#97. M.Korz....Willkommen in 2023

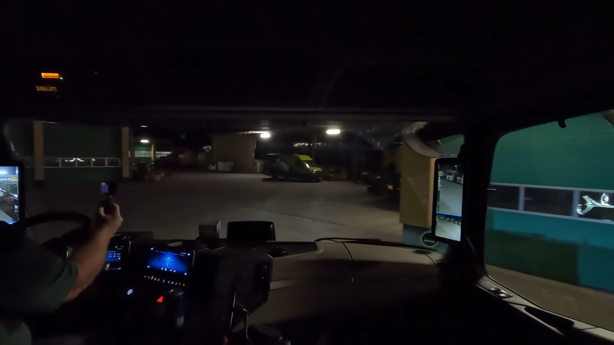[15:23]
Hier stehen die beiden neuen Mercedes Zugmaschinen.
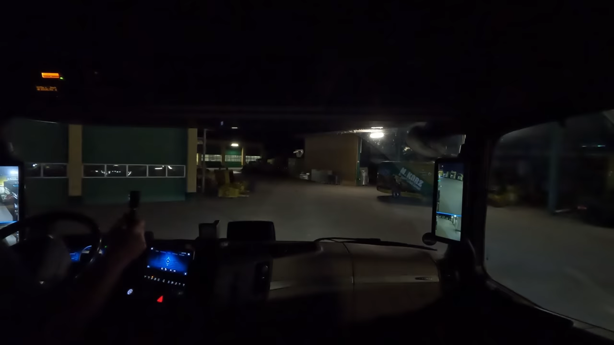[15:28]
Noch nackt quasi. Da ist noch kein Tankaufbauhof, nichts. Wobei ich glaube, die haben die Tanks jetzt nicht mehr hinten drauf, sondern haben die neben an der Seite.